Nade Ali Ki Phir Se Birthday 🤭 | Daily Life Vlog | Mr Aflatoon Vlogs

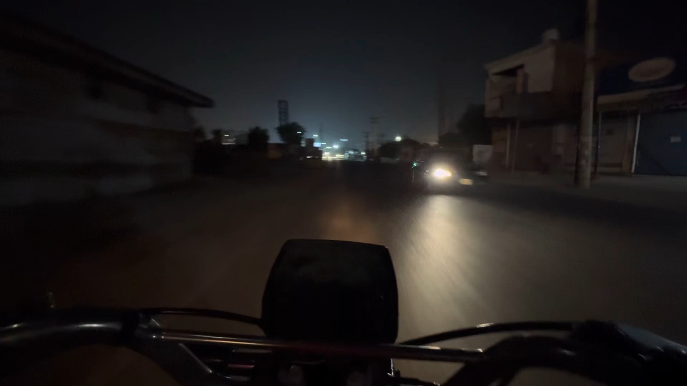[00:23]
ہم چلے گئے غازی روڈ اس تائم بورا لاہور سو رہا تھا اور ہم آذی رات کو کیک کارنے جا رہے تھے بیسے تو سارا روڈ
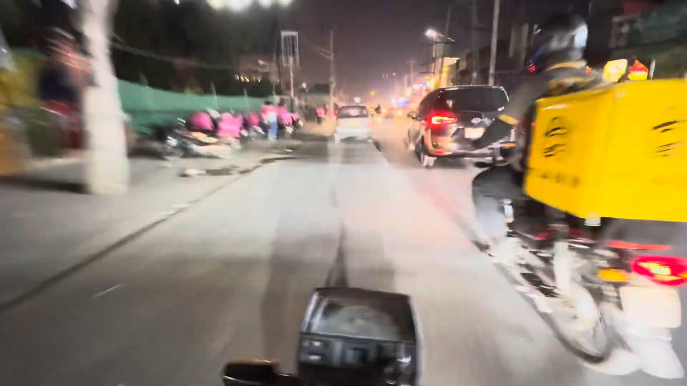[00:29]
سنسان تھا لیکن جب ہم غازی روڈ پہنچے تو پھر کوئی تسلی آئی کہ یار ہمارے ساتھ کے بھی لوگ یہاں پر رہتے ہیں